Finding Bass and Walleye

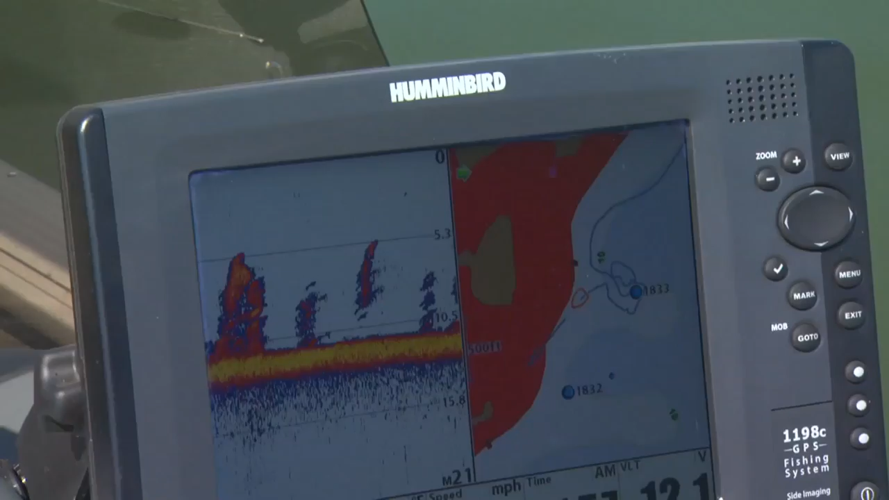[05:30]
And what we're going to look at is the fish finding process.
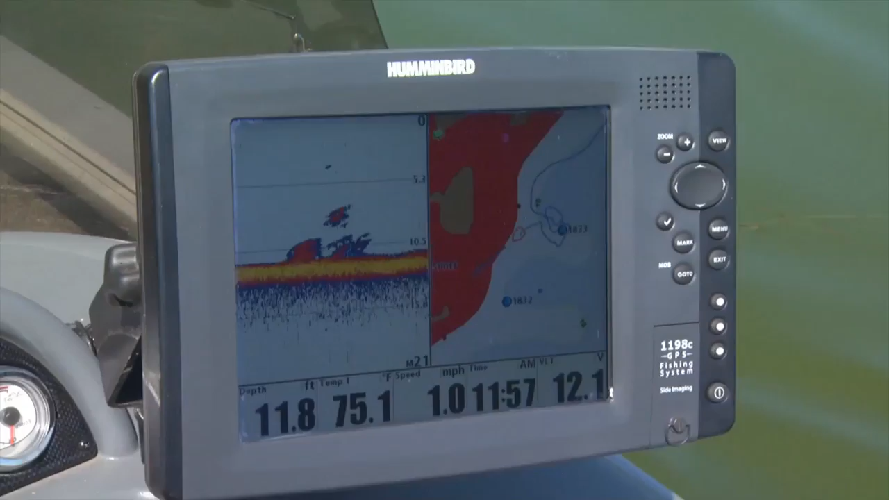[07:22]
On screen: depth 11.8 ft, water 75.1°F, speed 1.0 mph
It's midsummer, and the water temperature is about as warm as it will get all year. Logically, the bass should all be done spawning and have moved to prime summer feeding areas.